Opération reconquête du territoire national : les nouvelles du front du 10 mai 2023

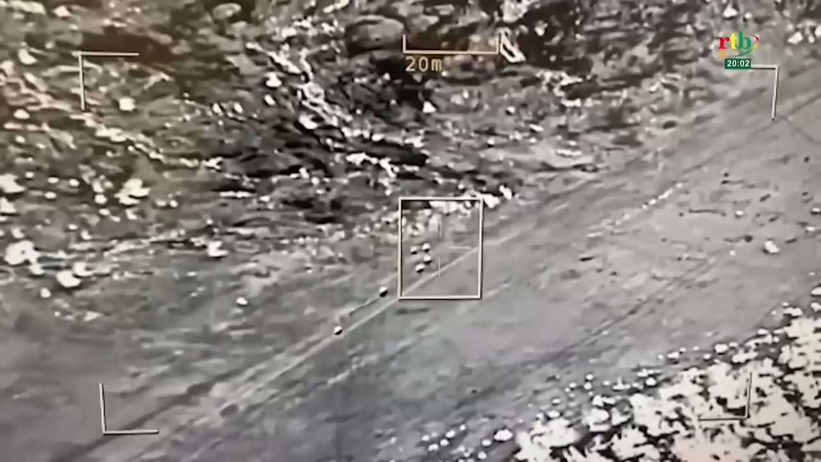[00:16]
Nous sommes dans la zone de Mané, dans le centre nord. Une quinzaine de terroristes venus harceler les forces combattantes ont été pris en chasse aujourd'hui.
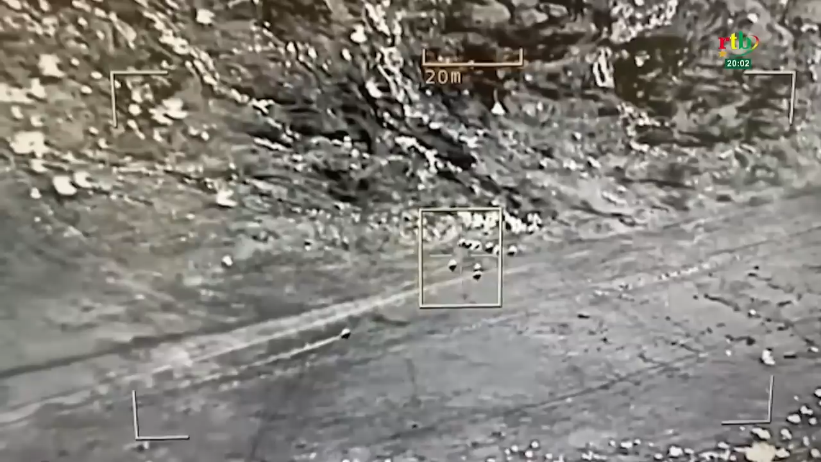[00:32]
Ils seront interceptés plus au nord et frappés.
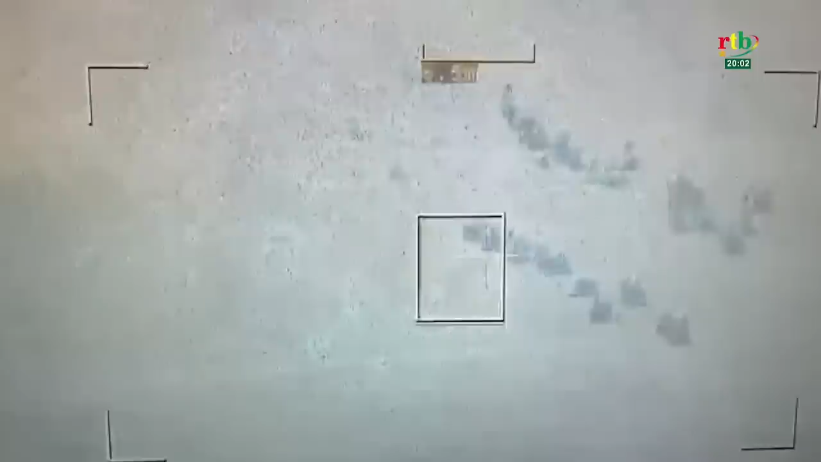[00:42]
Au moins une dizaine sont morts et brûlés avec leurs moyens. Dans le même temps,